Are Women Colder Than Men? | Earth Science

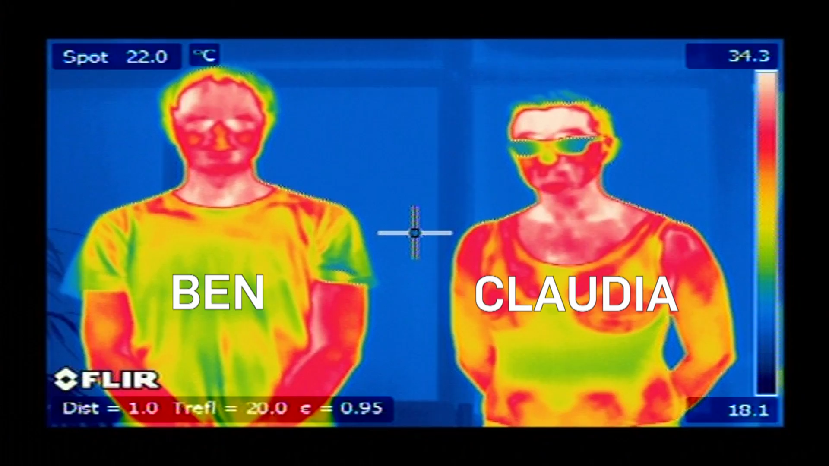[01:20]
On screen: spot 22.0°C
There's a little outline at the top of their heads where they seem to be losing some heat and they're looking a bit blue. So we're just waiting to see really whether in
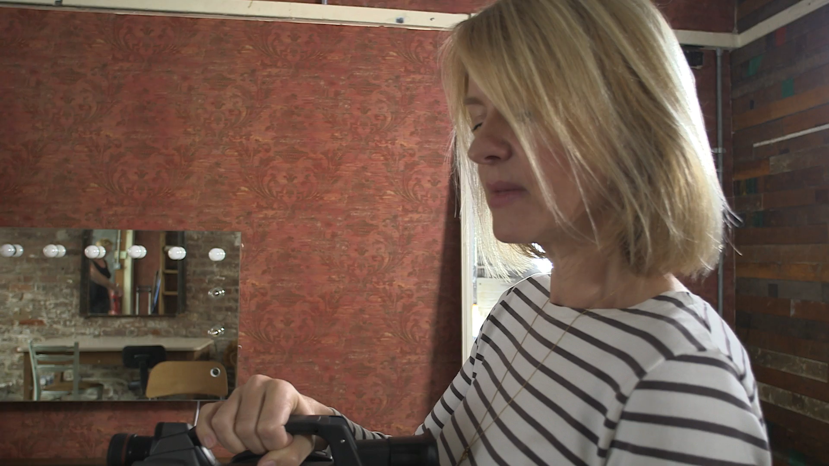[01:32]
the presence of this cooling system there are any obvious differences between our male and female subject. In fact we can see Claudia's fingertips are
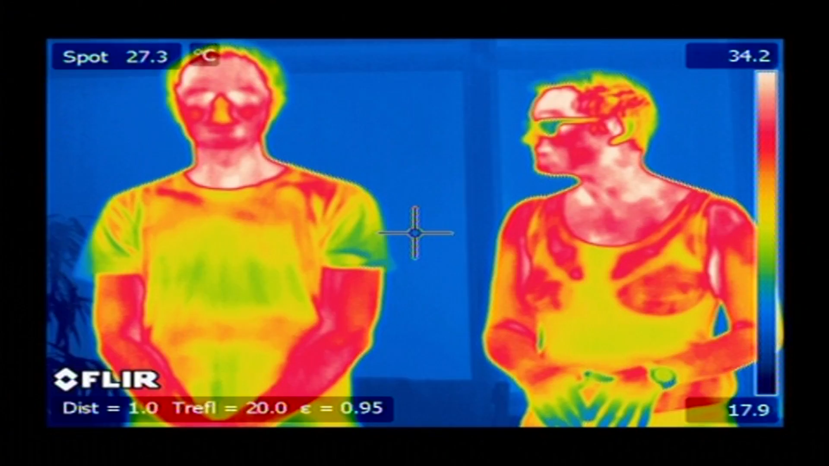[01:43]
On screen: spot 27.3°C
now going very blue and Ben's are staying red.
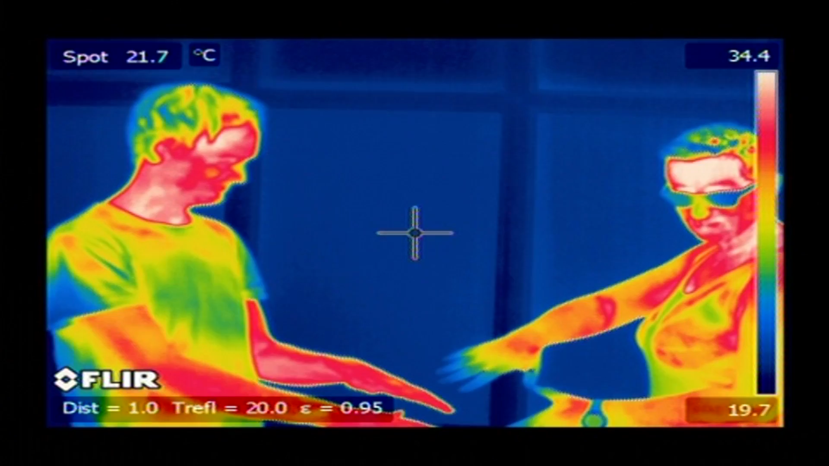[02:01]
On screen: spot 21.7°C
Research has shown that in women when faced with cold blood flow to their extremities is restricted more quickly than in men.
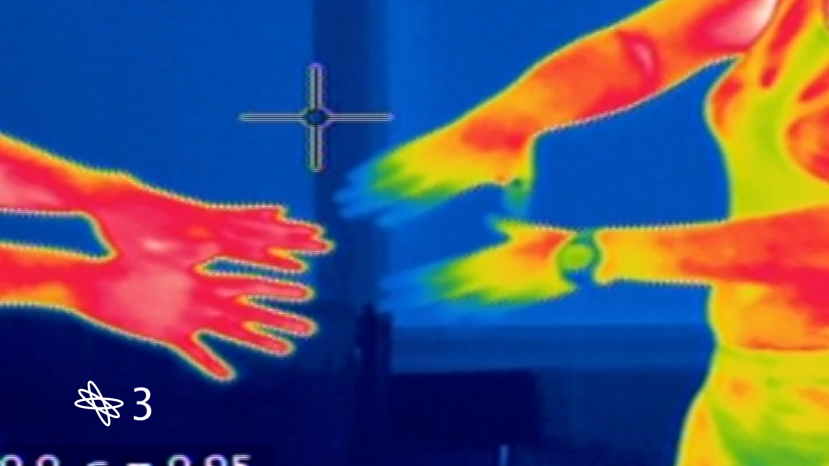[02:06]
One study found that their hands became colder on average by three degrees celsius.
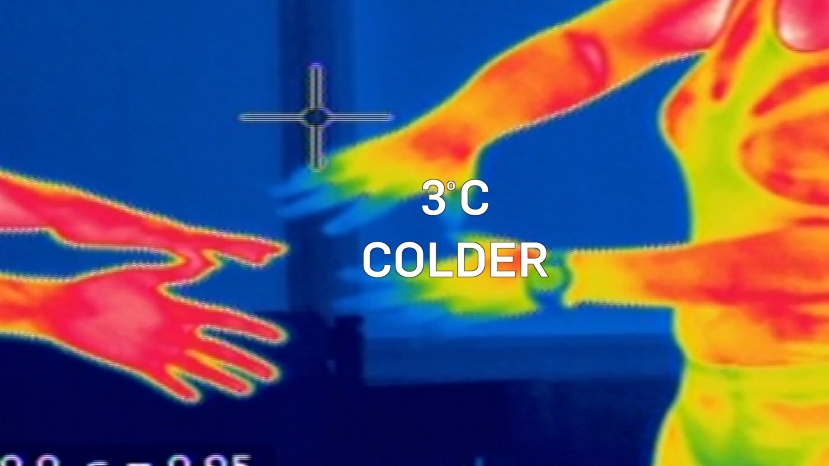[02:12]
So what's happening here is that as the temperature on the skin surface changes the blood is being diverted away
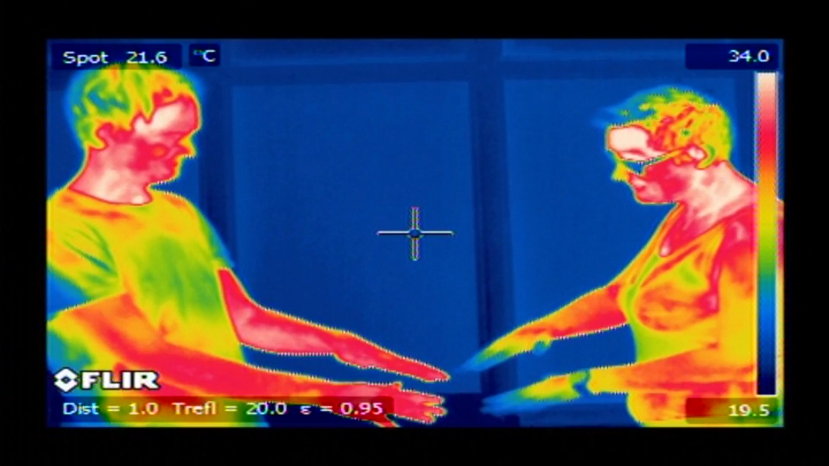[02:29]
On screen: spot 21.6°C
that's not happening so much with Claudia the reaction is very pronounced her hands are now quite blue. So it seems it's not a myth. There are differences between the sexes when it comes to temperature.